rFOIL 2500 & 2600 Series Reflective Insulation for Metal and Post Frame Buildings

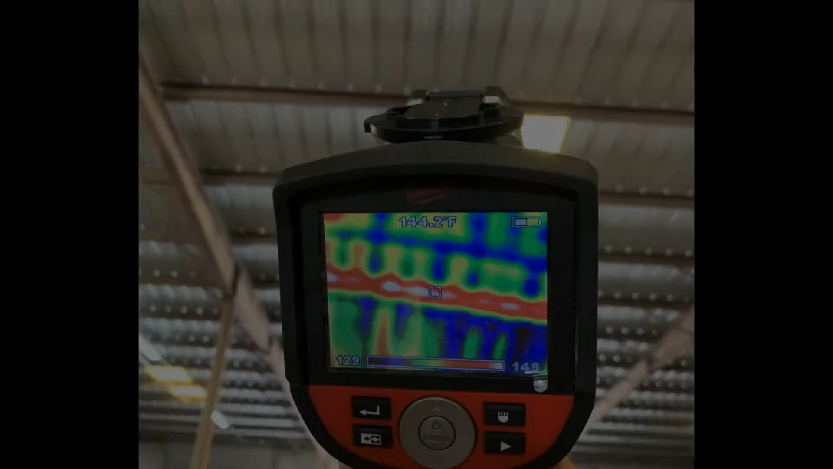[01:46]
On screen: spot 144.2°F
Here we see the metal building ceiling being temperature scanned before and after installing R-Foil.
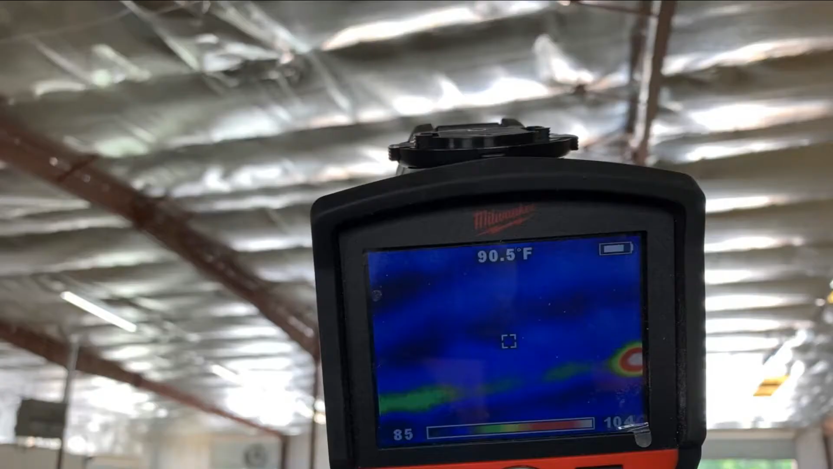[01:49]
On screen: spot 90.5°F
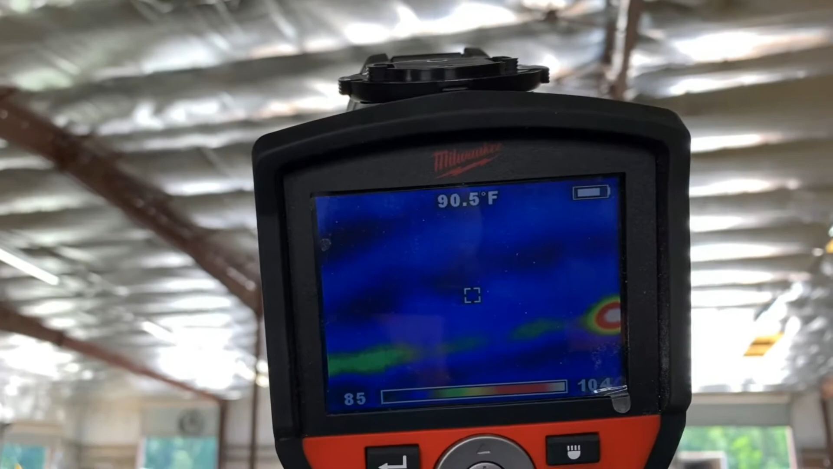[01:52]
On screen: spot 90.5°F
After testing, we now see a 53.7 degrees cooler difference after installing R-Foil.